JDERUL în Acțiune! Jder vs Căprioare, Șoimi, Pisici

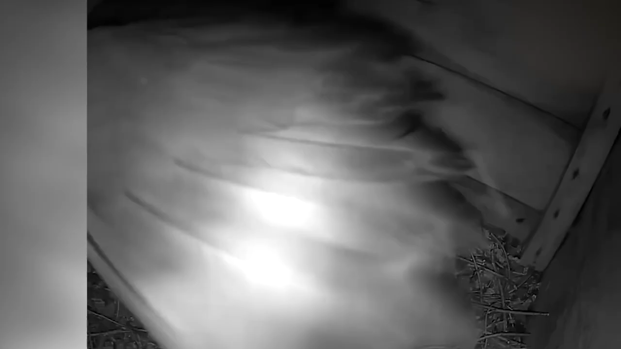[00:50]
Vedem în continuare un porumbel care a zburat să caute mâncare și a lăsat puiul singur în cuib cu un ou.
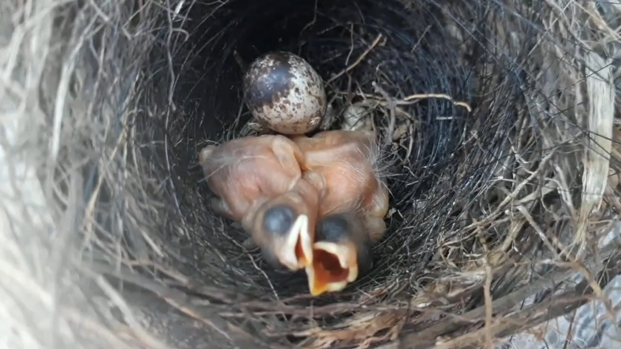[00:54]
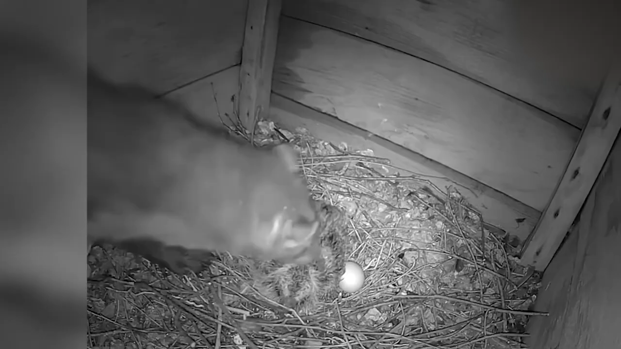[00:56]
Șderul a venit și a luat puiul rămas singur fără apărare. Sperăm că măcar oul îl va lăsa în pace. Dar prădătorul are o memorie bună, așa că în curând s-a întors și după ou.
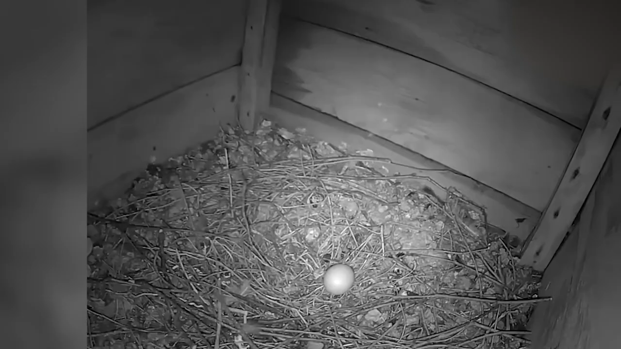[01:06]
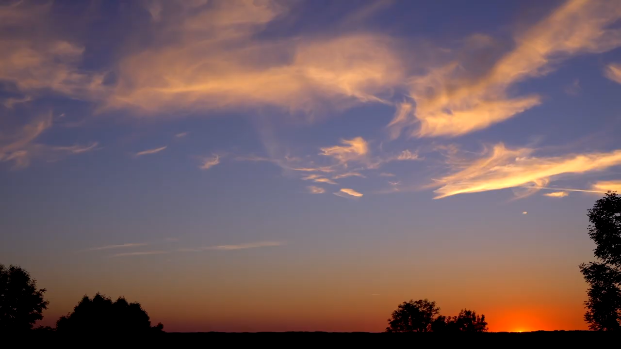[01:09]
Iată un moment asemănător.
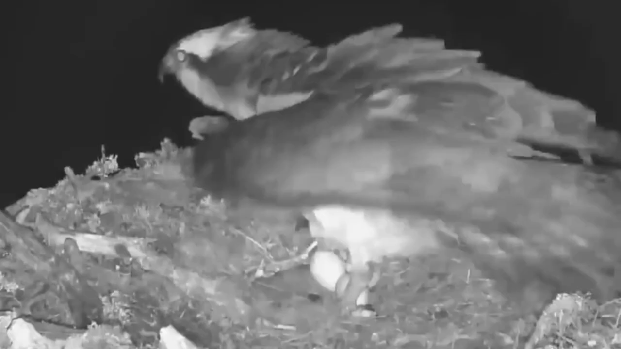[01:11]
Pasărea și-a lăsat cuibul probabil pentru a căuta
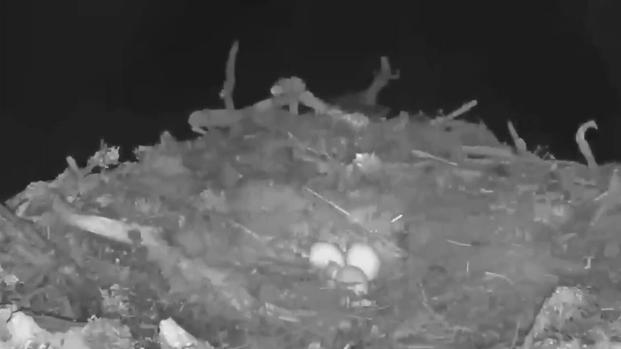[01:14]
hrană și șderul a venit și a furat ouăle unul după altul.
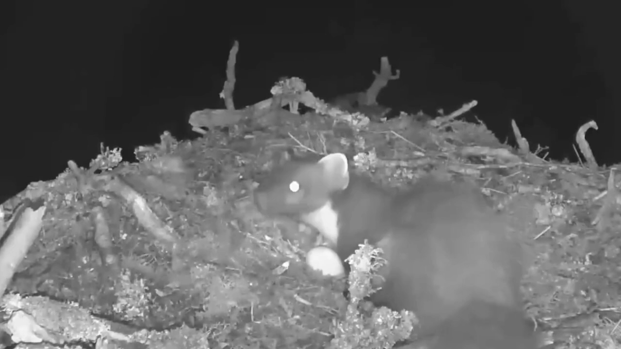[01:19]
Se pare că ouăle sunt delicatesa preferată a șderului.
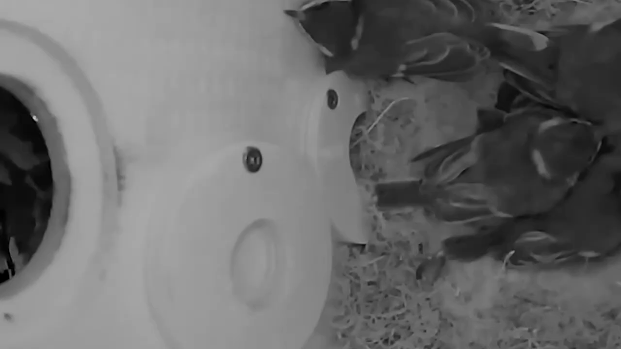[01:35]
O cameră instalată într-o cutie de lemn a filmat o adevărată tragedie într-o familie de parus.
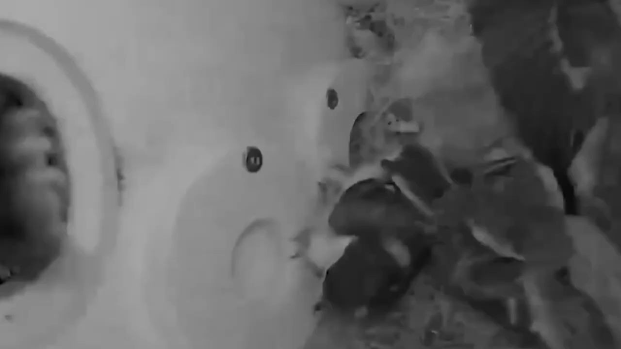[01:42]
Liniștea lor a fost deranjată de o labă sinistră a unui șder, care începea să scoată puii unul după altul.
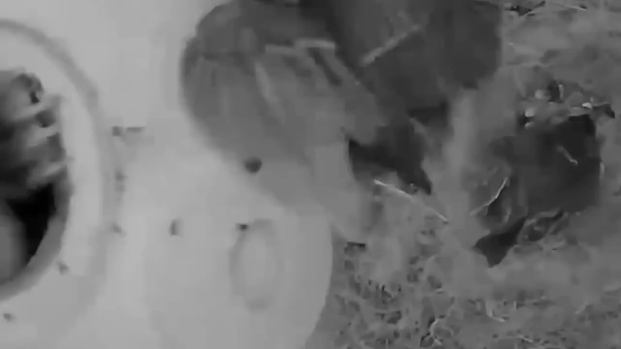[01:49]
Doar într-un minut jumătate, hoțul a reușit să scoată în ghearele sale toți puii în afară de unul,
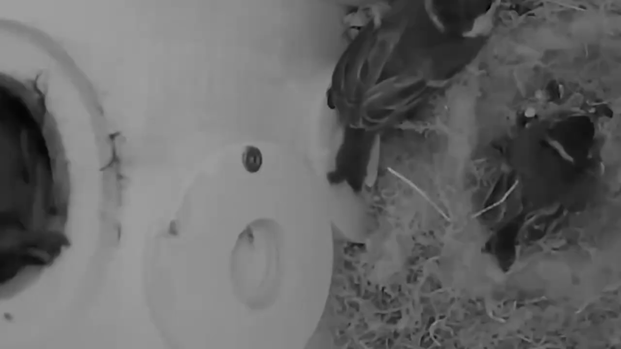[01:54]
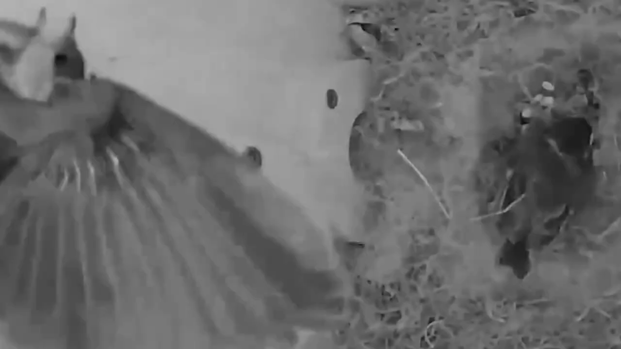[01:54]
care a fost destul de înțelept să se așeze la fundul cuibului în liniște și să nu fie observat.
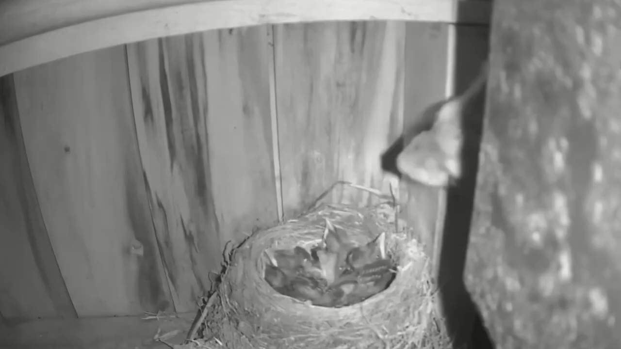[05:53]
Și ca întotdeauna a lăsat cuibul gol.